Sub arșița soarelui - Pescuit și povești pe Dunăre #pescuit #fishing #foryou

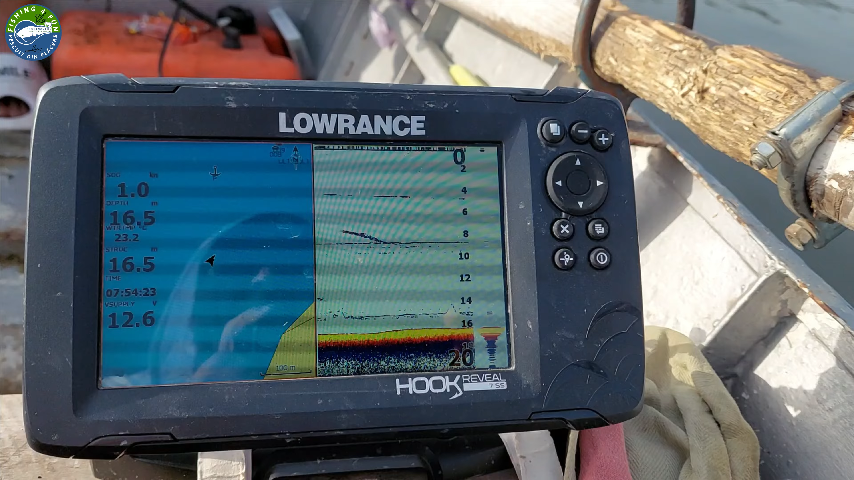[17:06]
On screen: depth 16.5 m
nu, eu cu Adi spun că nu e bine. Și de aceea asta am ieșit, pentru că nu mai curgea așa de tare.
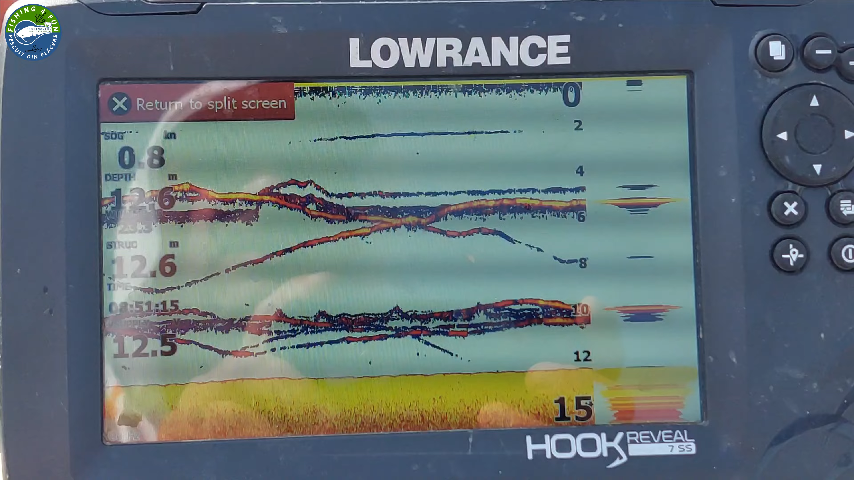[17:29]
On screen: depth 12.6 m, speed 0.8 kn
într-un loc în care în permanență urcau somnii apatici, așa cum am vorbit și cu ceilalți cloncari.
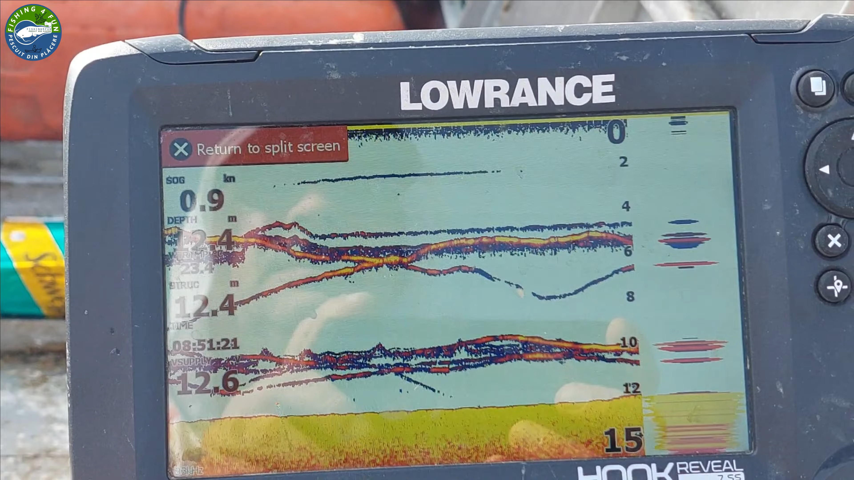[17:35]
On screen: speed 0.9 kn
Au fost foarte mulți cloncari în zonă în perioada aceasta.
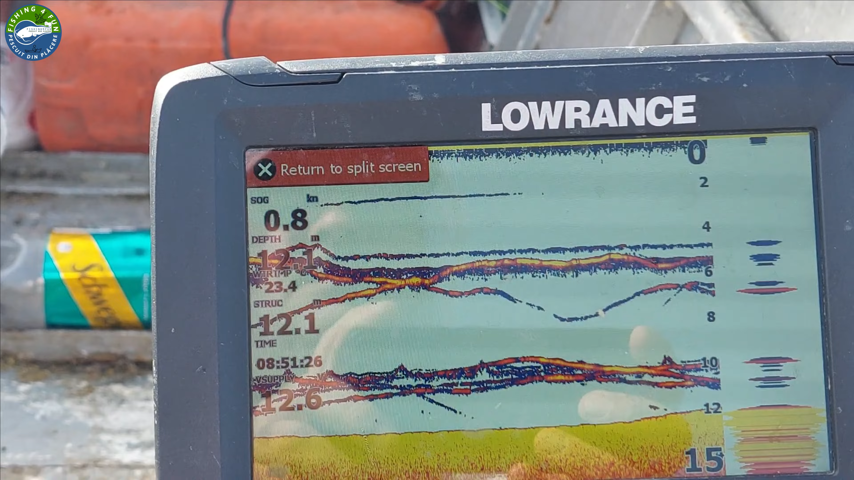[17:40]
On screen: speed 0.8 kn
Am vorbit cu ei, toți același lucru spuneau: apatic somnul, urcă până la momeală, stă cu tine
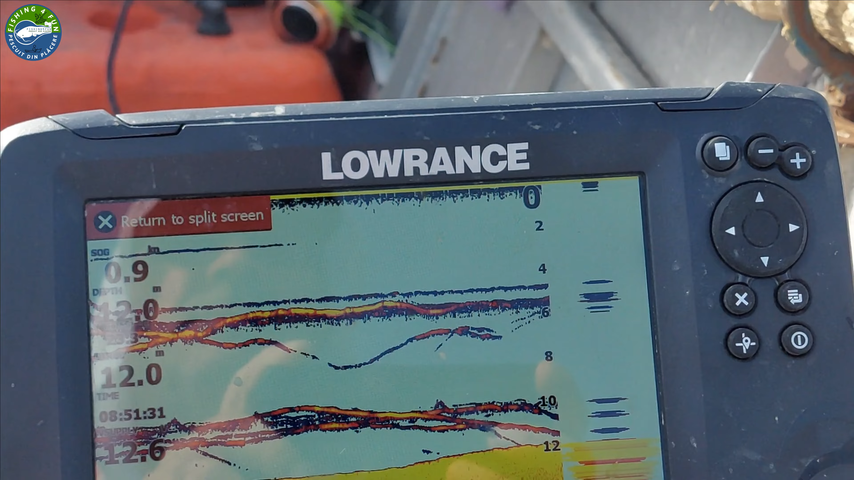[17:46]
pe aceeași linie cu momeala, dar nu răpește pentru nimic în lume.
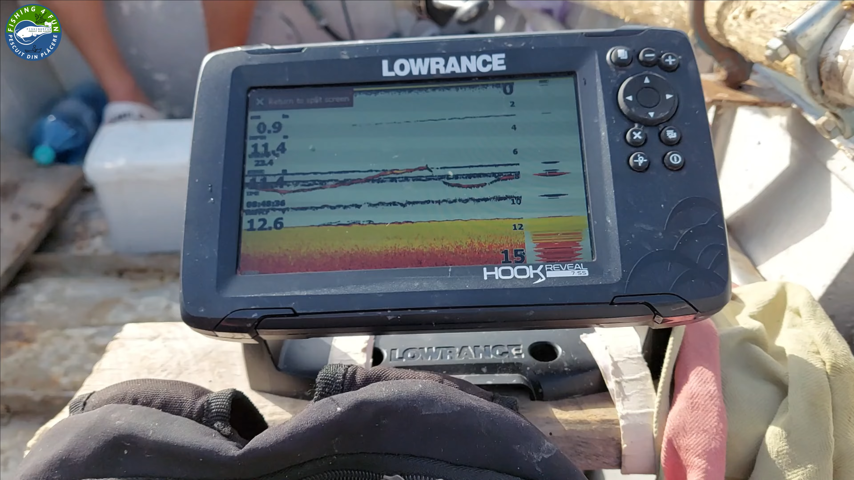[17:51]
În toată această perioadă am avut 2 sau 3 atacuri firave, rău de tot, care nu s-au materializat.